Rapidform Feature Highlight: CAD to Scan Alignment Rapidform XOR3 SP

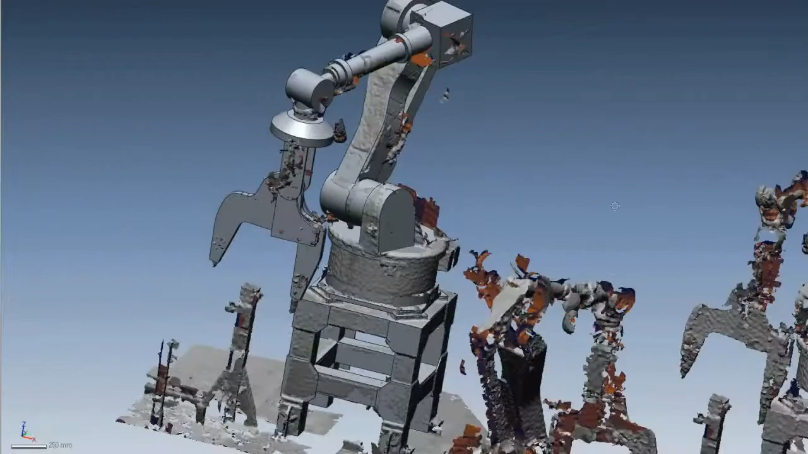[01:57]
you can see the huge time savings this new tool offers.